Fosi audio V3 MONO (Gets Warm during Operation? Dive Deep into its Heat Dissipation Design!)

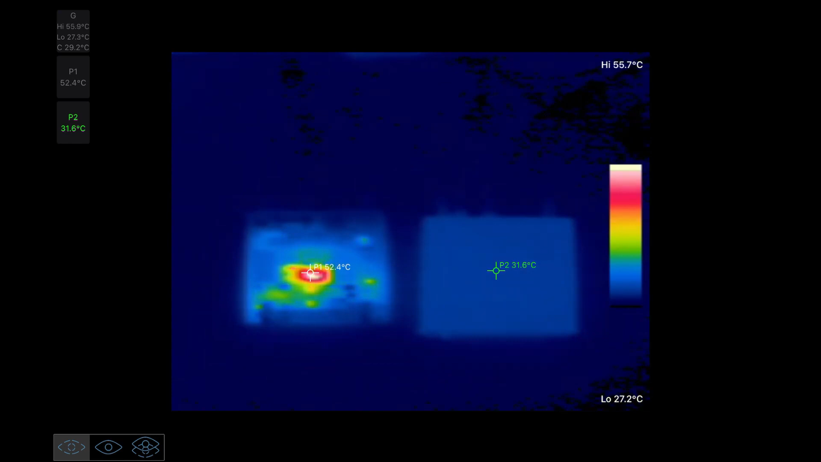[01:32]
during operation on the left is a unit without the case relying solely on heat dissipation through the bottom heat sink while on the right we have a fully enclosed unit we can
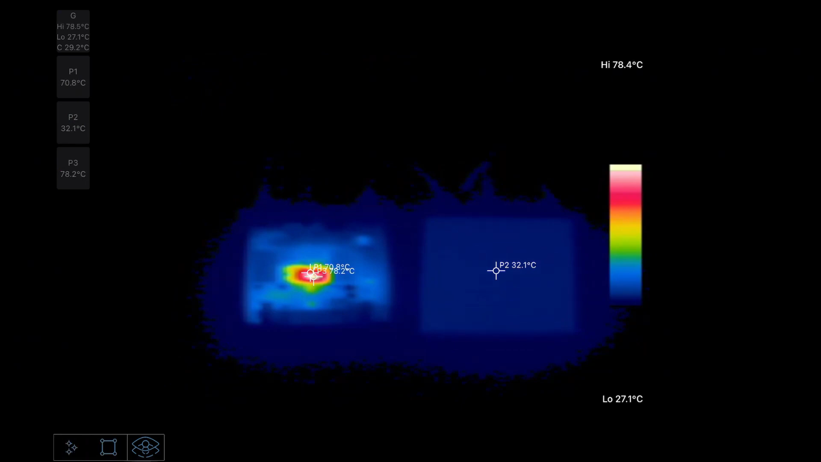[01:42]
On screen: scale bottom 27.1°C
visually observe that the temperature of the power amplifier chip location on the left rises very rapidly and before long it triggers overheating protection ceasing operation in contrast
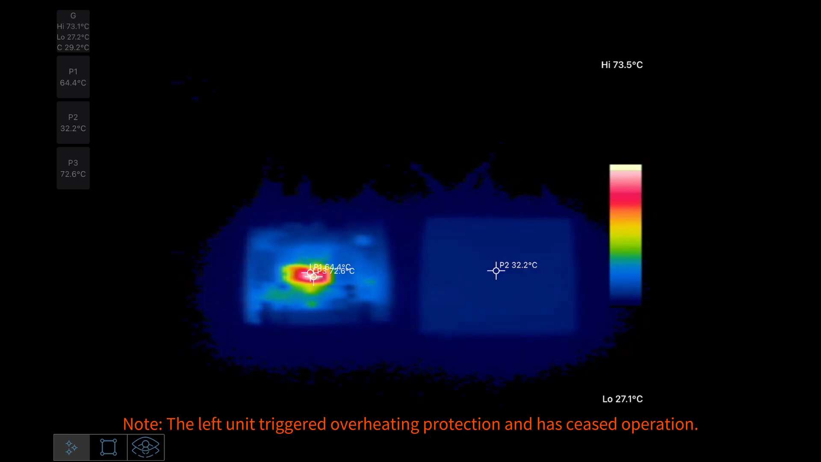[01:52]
On screen: scale top 73.5°C, scale bottom 27.1°C
the surface temperature of the unit on the right remains around 32 degrees Celsius indicating normal operation here is the v3 mono after it has been
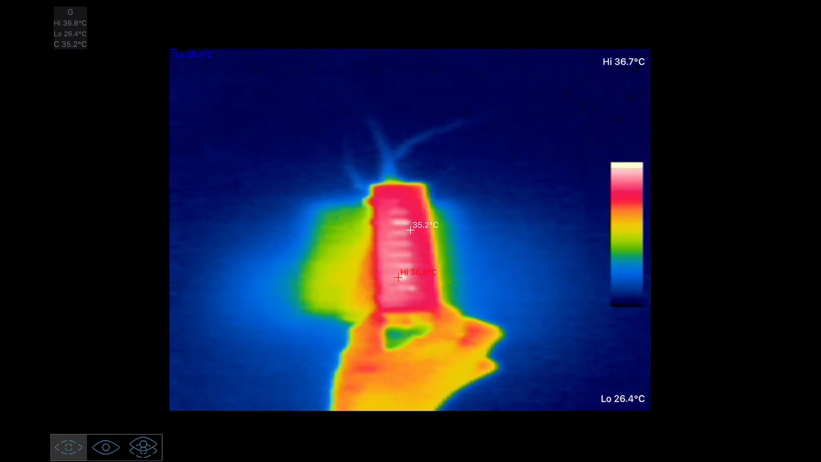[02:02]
On screen: spot 35.2°C, scale top 36.7°C, scale bottom 26.4°C
operating for some time let's check the temperatures on various surfaces the bottom temperature is relatively higher compared to other areas which is due to the reasons we mentioned earlier
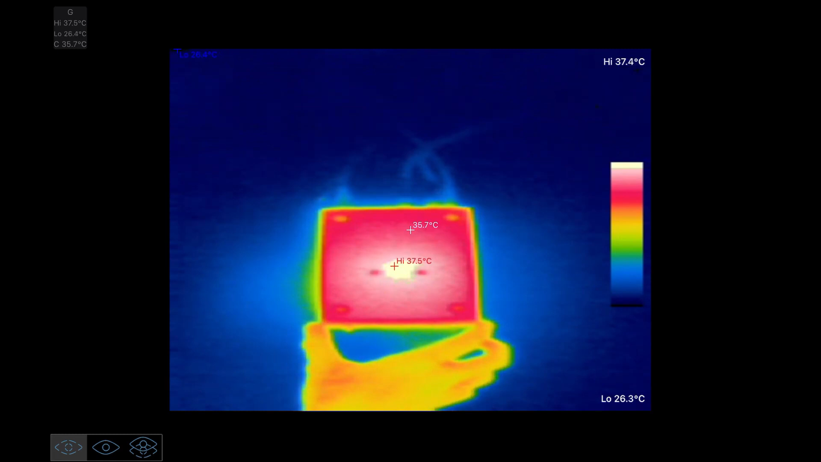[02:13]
On screen: spot 35.7°C
the chip is in close contact with the heat sink and both are tightly attached to the bottom of the
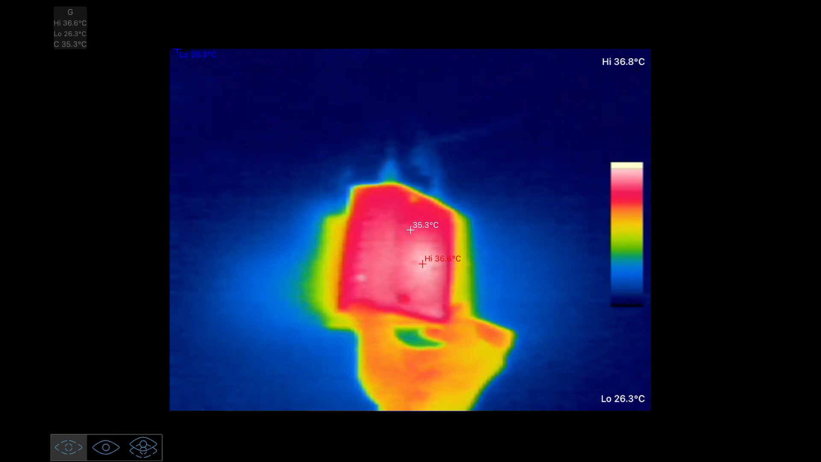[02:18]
On screen: scale top 36.8°C, scale bottom 26.3°C
chassis while it's true that the v3 mono may feel slightly warm to the touch during operation